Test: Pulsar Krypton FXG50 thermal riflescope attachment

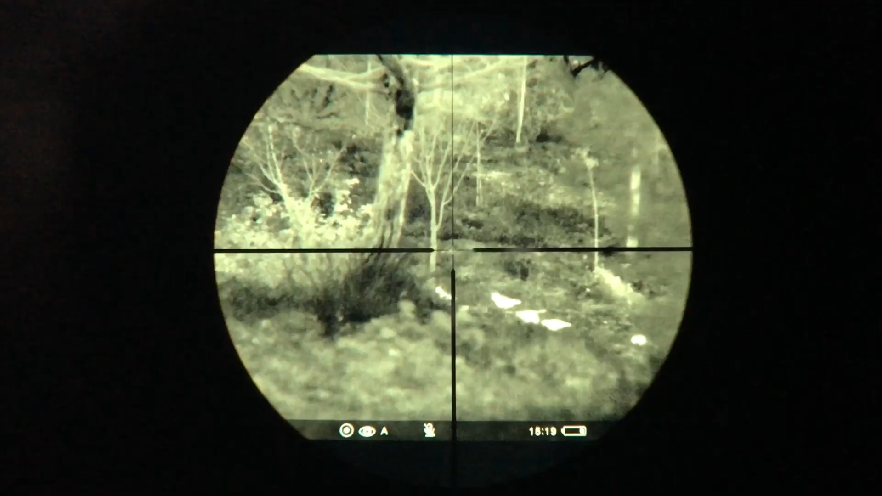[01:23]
the riflescope has too much magnification we're going to see only a very small portion of the display of the Krypton. On the other hand if it's too low we're going to see a square inside the field of view.
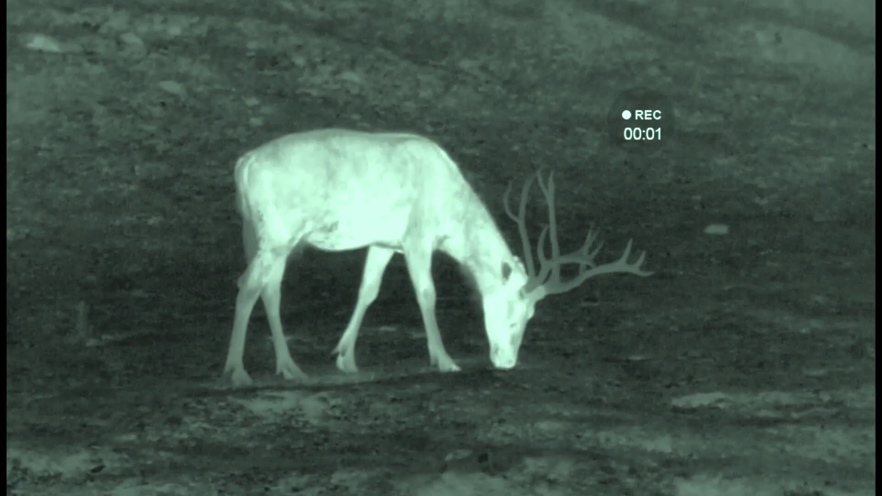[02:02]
the display image is presented into a green high contrast color.
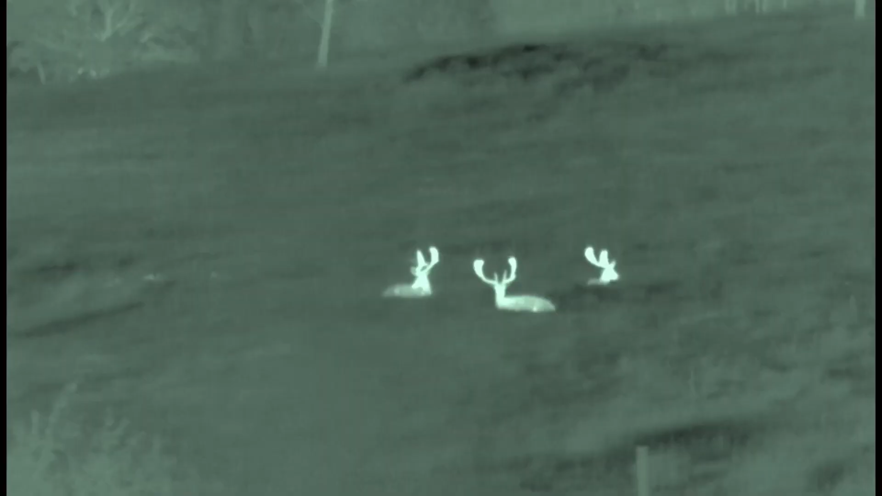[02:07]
It's not fatiguing and it's really good for hunting and for a prolonged image observation.